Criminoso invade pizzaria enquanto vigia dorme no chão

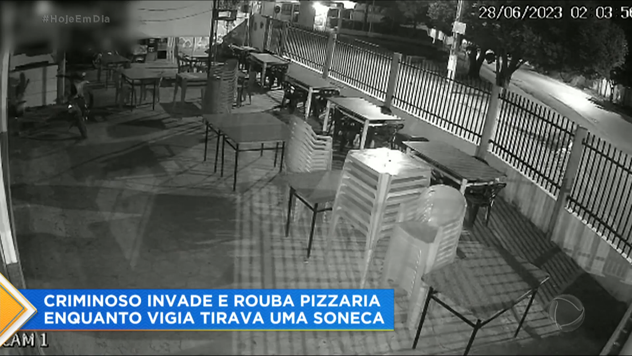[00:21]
Repare na imagem, a rua está tranquila, apenas o criminoso caminha. Ele está à procura de um alvo e logo encontra. É uma pizzaria. Com facilidade, ele pula o muro e entra no local. O homem passa pelo salão externo e vai direto para perto da churrasqueira, onde dá de cara com uma janela aberta.